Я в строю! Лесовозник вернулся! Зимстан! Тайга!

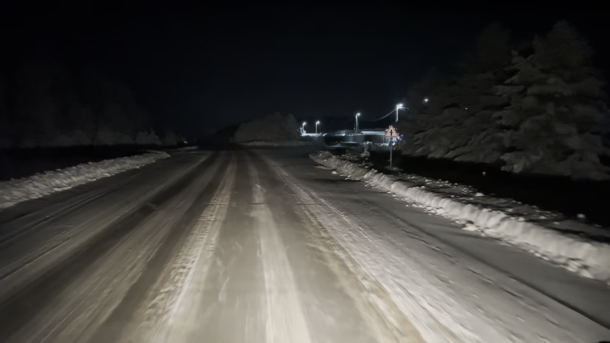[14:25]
Проходим склад Восток. Сейчас перевалок нет, перевалки. Ну не знаю, кто-то возит вроде как перевалки. Но у меня слот прямой без перевалки. То есть сразу на город. Да и склад, я как насколько понял, уже забит почти весь. Как проезжаешь, смотришь, бунтов много. Наверное, уже забили.
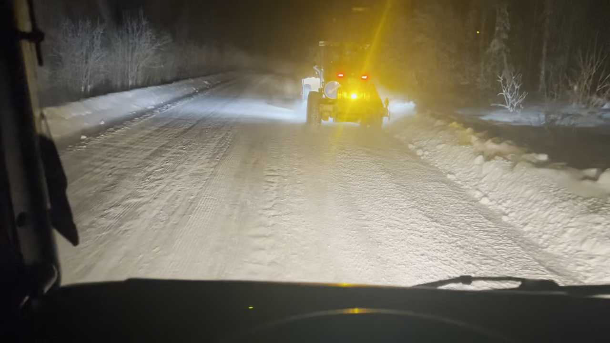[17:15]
Видите, идет, полирует. Я просто не знаю, там маленькая где-то едет. Блин, ну ладно, давайте обгоним, наверное, далеко еще. А, нет, это не маленькая. Это большая. Это, точнее, полубольшая. Какая-то сюда газон какой-то или что там. Ну просто так, на всякий случай, перебздел. Да, это КамАЗик. Перебздел, немножко, чуть-чуть газку подсбавил, за ним прижался. Ну, хрен его знает, может, это какая-то сумасшедшая маленькая,
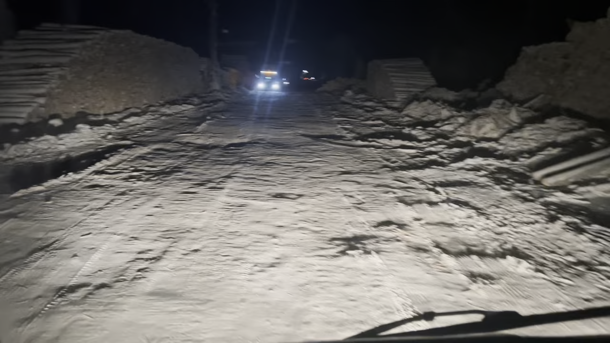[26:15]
Дорога узкая, разъезжались. Два подъемчика там есть, видно, все перекопано за сегодня. Там одного даже кого-то, видать, тормоза не выдержали, либо что, он назад укатился, прицеп кушаря ушел. Весь подъем перепахан, там червей накопали, мама не горюй, там таким слоем песка все засыпано. Но мы поднимемся, потому что песок, слой там уже есть, а снег не идет, так что нормально все. В общем, давайте обратно поеду, на обратном пути там мельком покажу, что да как.